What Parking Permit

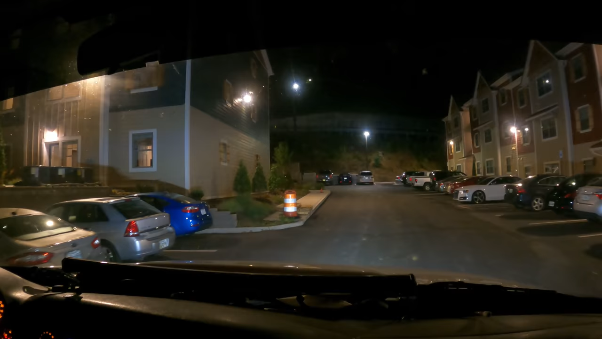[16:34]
And contrary to belief, we do sleep. So we didn't come over here both nights, like 2 o'clock in the morning. So I guess obviously this guy's taking advantage of the situation and he's back over here again tonight. So we're gonna see if we can help out and figure out what's going on here.
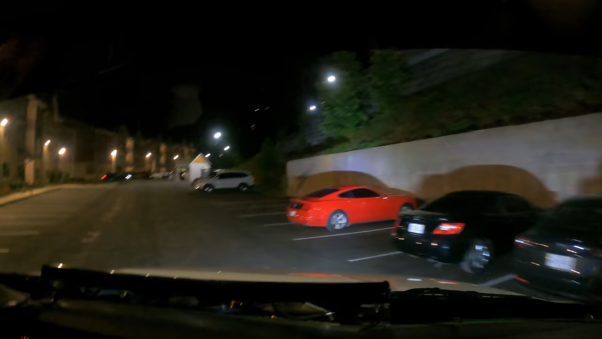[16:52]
It's a big old truck. We're in the roll back here tonight. Yep, it's still here. For sure. Oh, it's in a horrible spot.